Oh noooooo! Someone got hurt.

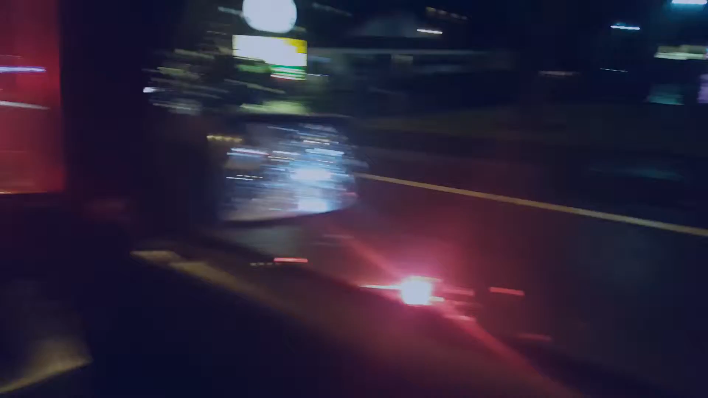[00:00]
I've been down Commercial Street right now, and there's an accident Salem, Oregon. Check it all out. I'm not trying to be, I don't know what's going on. Somebody's hurt. Somebody got smashed. Wow, nice wreck. Dang. Pushed them right off into the parking lot. Yeah, they did. People need to learn how to drive.
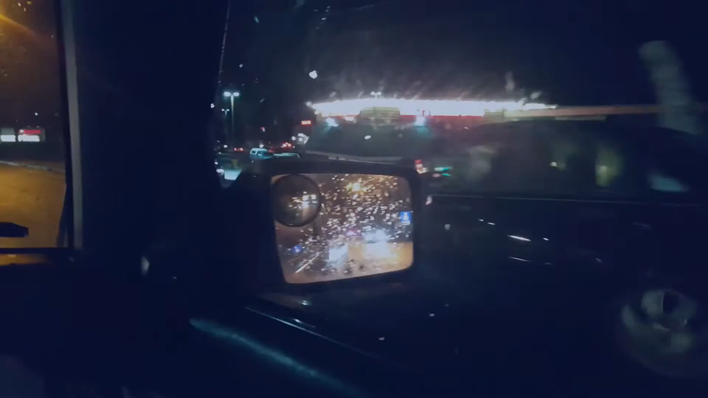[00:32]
Stab your cell phones, people. Dang that shi-